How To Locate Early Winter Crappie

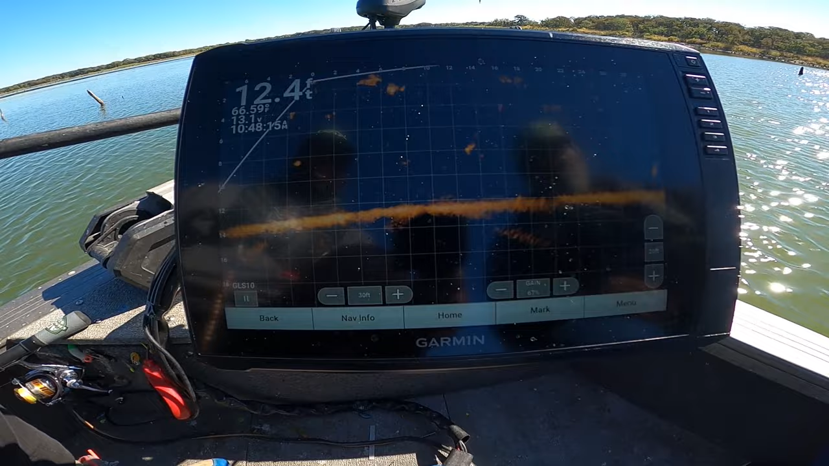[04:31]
On screen: depth 12.4 ft
Live scope ain't showing the best, but we can see it if you look right there at 12 foot. That fish is coming in. Dad's gonna put out there at 12 foot, go to the right. Right. Should be coming up. You on the bottom, Dad. Come up way up. Come on.
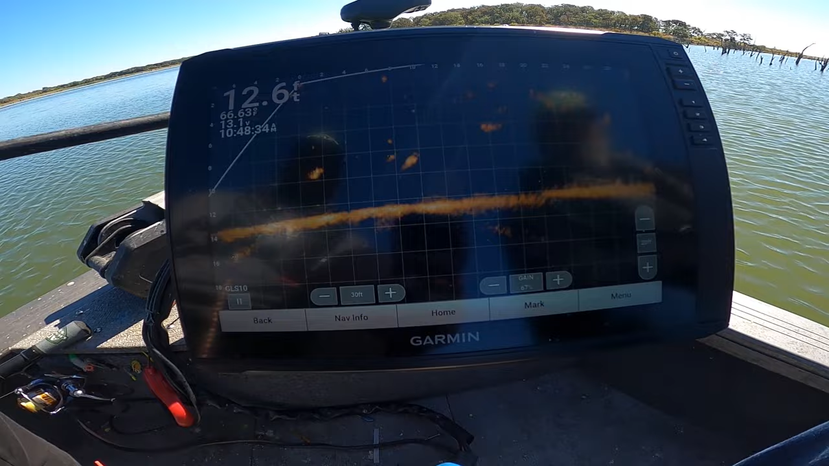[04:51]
On screen: depth 12.6 ft
Shake him out of there. Wake him up, shake him up. He's dropping to the right. You gotta follow him now. Easy. He started coming toward the boat. Pick it up and make another good drop. To the right. Yep. To the right. That's good. He running.
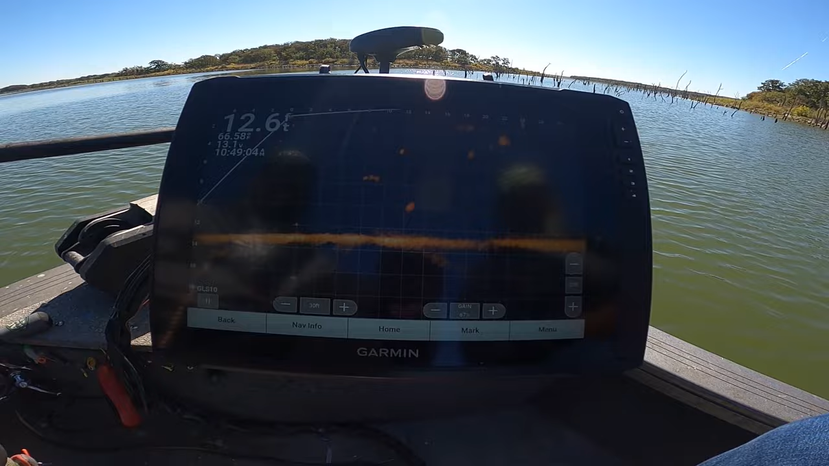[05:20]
On screen: depth 12.6 ft
Pick it up again. Pick it up again. Dad, you don't need but that much line. We're only in 12 foot of water, so don't drop past him. Push. Keep it pushed out there.
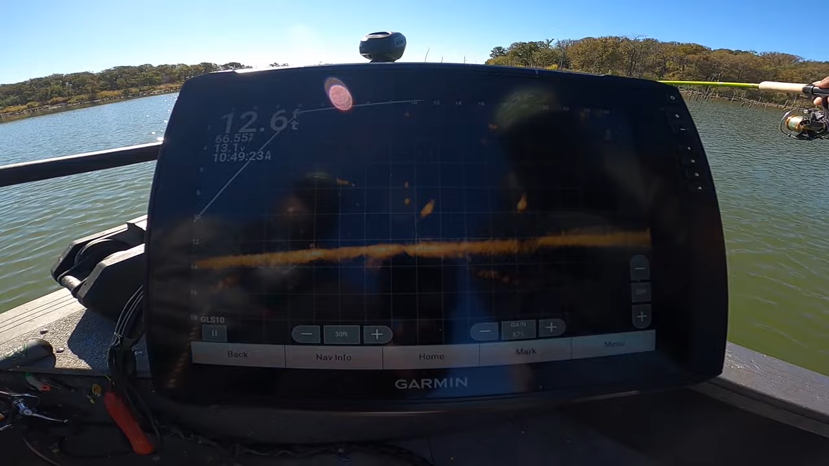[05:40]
To the right a little bit. Stay to the right. Stay to the right. A little more right.
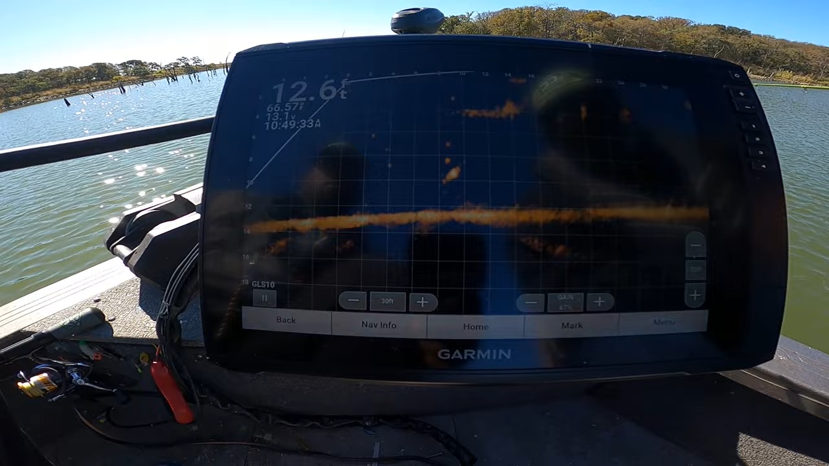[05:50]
On screen: depth 12.6 ft
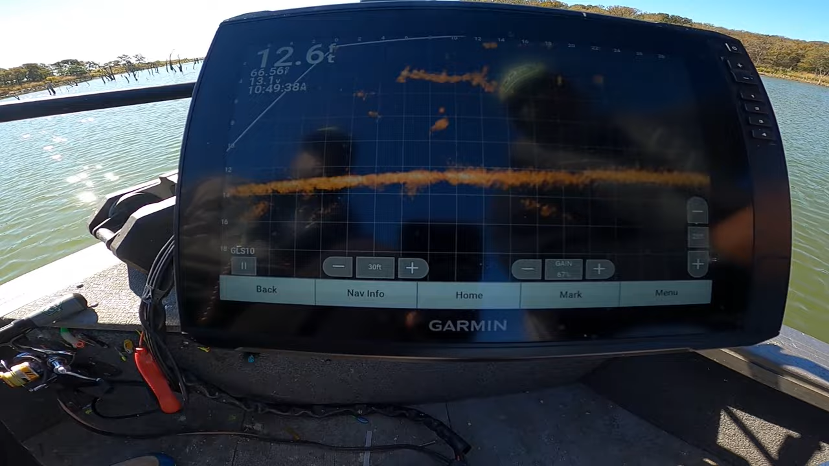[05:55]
On screen: depth 12.6 ft
Got it. Take your time. Oh yeah, good fish. Just like that, fish number four. So one thing we can put together right now is that there are a few fish that's gonna break that.
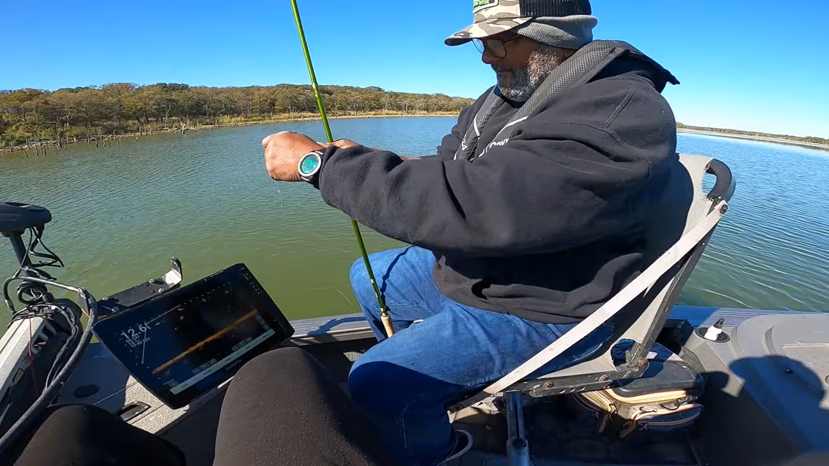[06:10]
That's that 4 pound test, man. That's that 4 pound test when we were catching those black crappie in that clear water.
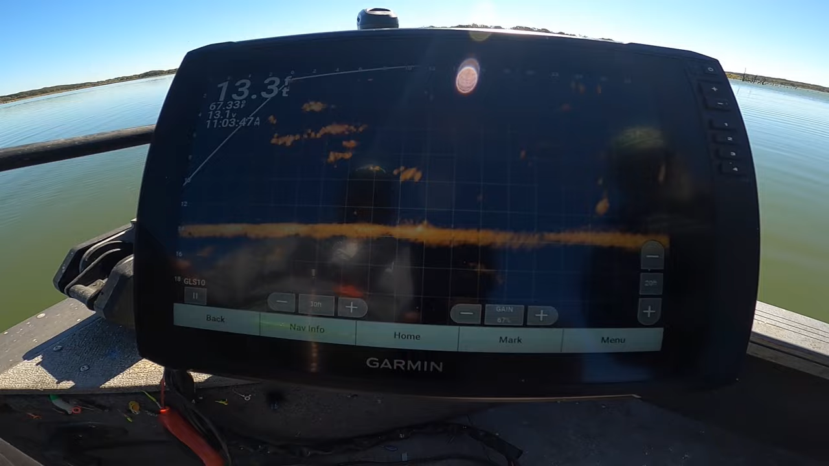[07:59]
On screen: depth 13.3 ft
Yeah, I see. All right, guys, it's kind of a glare on the screen, but
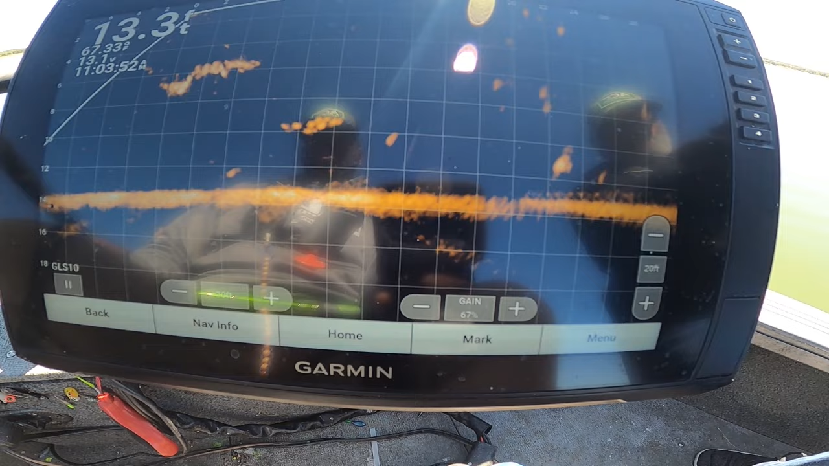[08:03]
22 foot away is what we're gonna take Dad to real quick. Try to get this boat settled in.
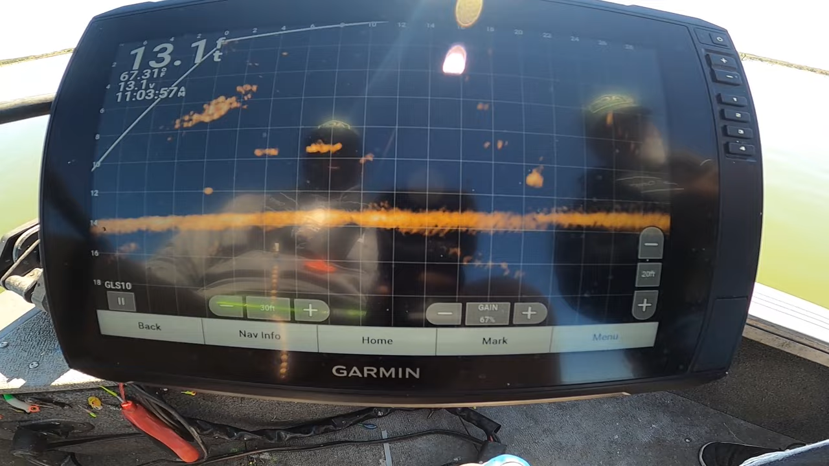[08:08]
On screen: depth 13.1 ft
The wind is starting to blow. And being that we're in this deep V, it's gonna push us around, but we're gonna try to stay as settled as possible. Let Dad make a good drop, see if we can't put a hook in this fish. Approaching 14 foot. Anybody wondering, we're using a Garmin 126 SV. Not that far, to the right, just to the right.